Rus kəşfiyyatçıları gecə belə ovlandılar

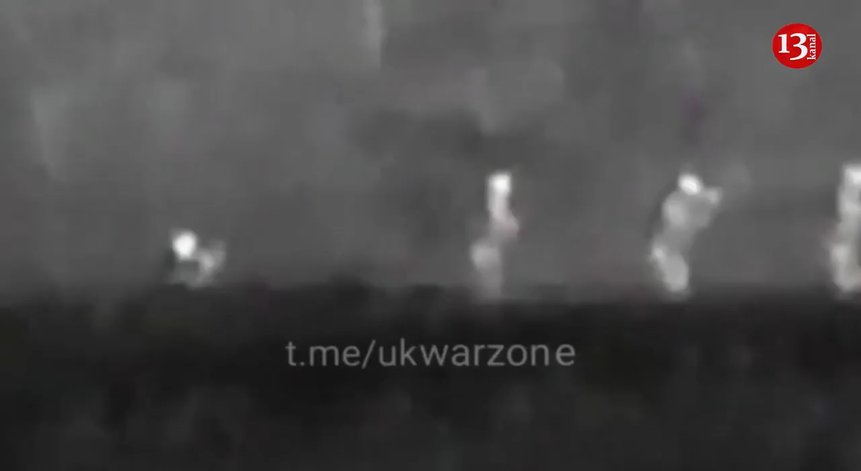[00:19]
mövqelerine doğru hərəkət edərkən məhv edilib.
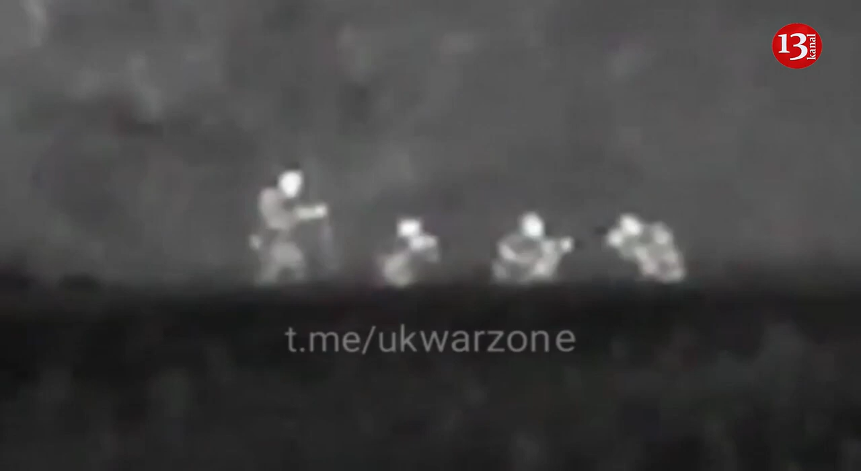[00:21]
Telegram kanallarında yayılan görüntülərdə Ukraynalı hərbiçilərin
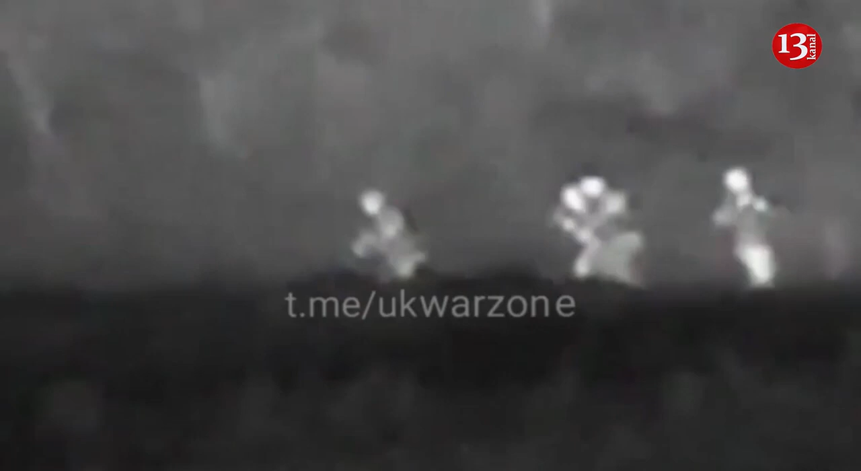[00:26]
diversantların gəlişindən gecə görmə cihazlarının sayəsində xəbərdar olduqları bildirilib. Rusların bir-bir məhv edilməsi kadrlarını təqdim edirik.